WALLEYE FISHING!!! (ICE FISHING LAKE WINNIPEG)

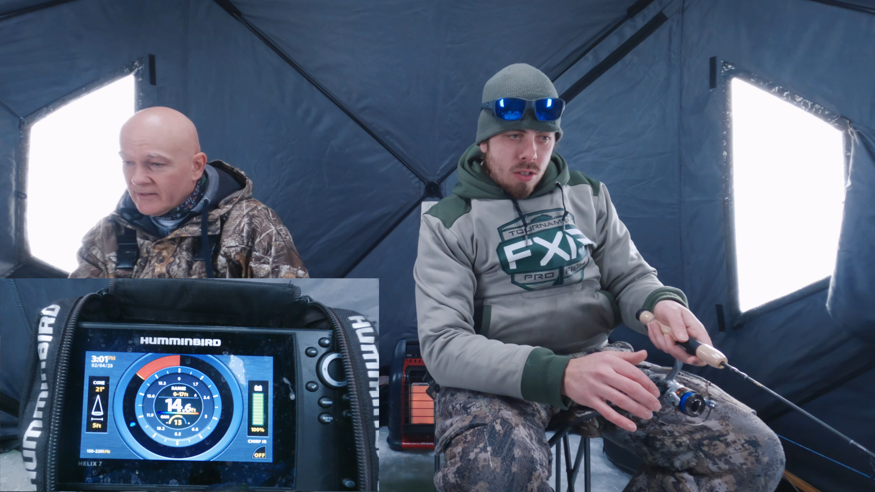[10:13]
yeah I good maybe that's a good one yeah oh my goodness oh he's gonna come back he's gonna yeah I think I got one over here my goodness that was a good one man yeah I saw it he took my minnow no yeah that's rude